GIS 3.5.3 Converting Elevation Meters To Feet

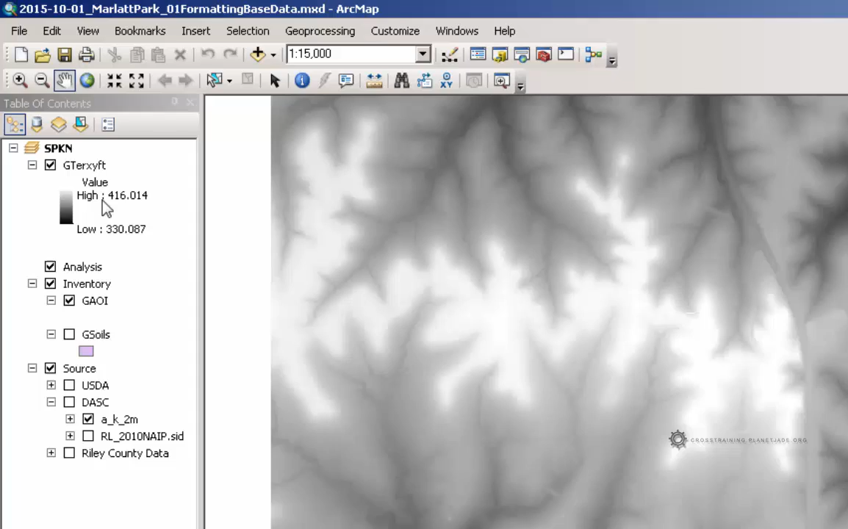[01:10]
and I can see just by looking at my elevations here, that that's about three times less.